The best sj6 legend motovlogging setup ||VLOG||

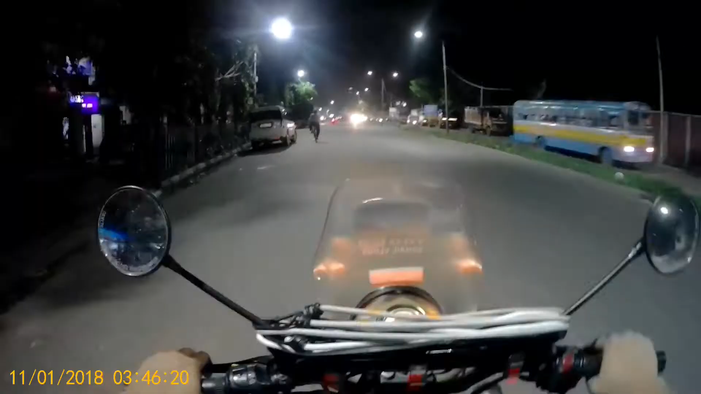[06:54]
We will check it. Alright, my friends. Let me forgive me if something is horrible. I will be a problem over several days. And this is the new view of SJ6 Legend which I am using As you can see, this is Khedirpur Bazaar My right side If you are looking at Khedirpur, they will know very well this place
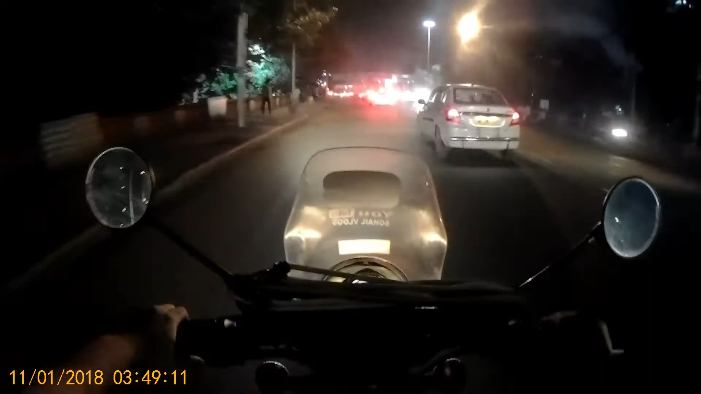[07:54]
So guys, this is the view from bike If I am riding, if I am on a ride This view will come I hope the view is good And if you are watching the video